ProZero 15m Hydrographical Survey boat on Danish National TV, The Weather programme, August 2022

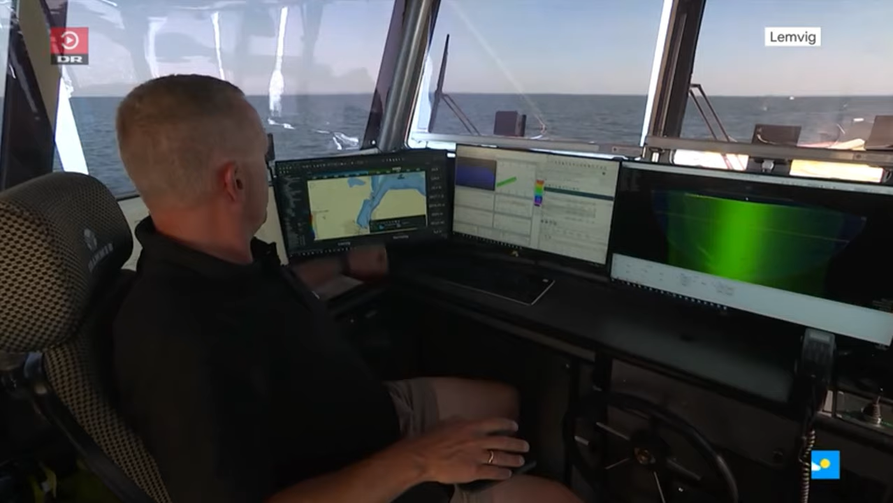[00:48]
Det vi ser på denne her skærm, det er hvor skibet er nu.
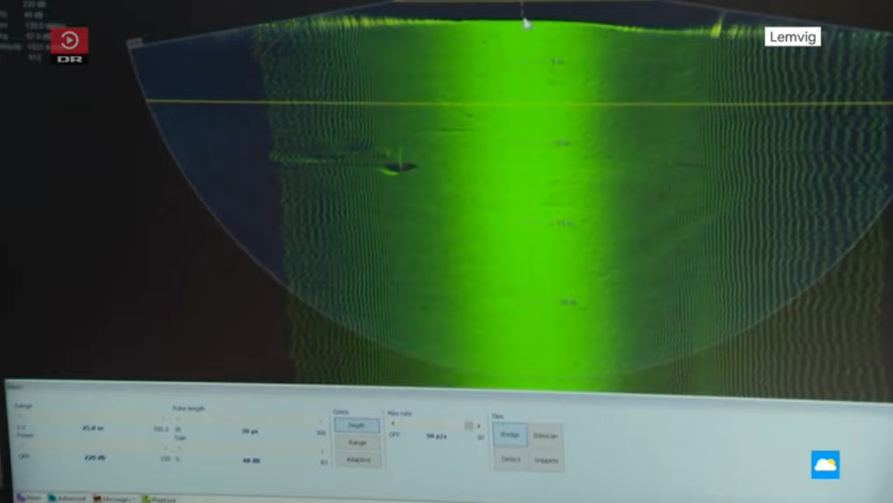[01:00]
Hvis det hele står i højeste opløsninger,
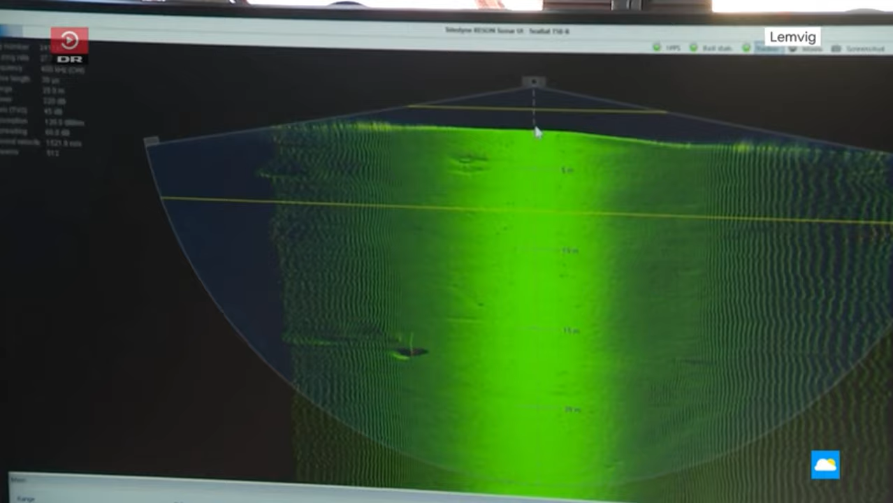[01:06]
så kan vi måle 3 millioner punkter i minuttet.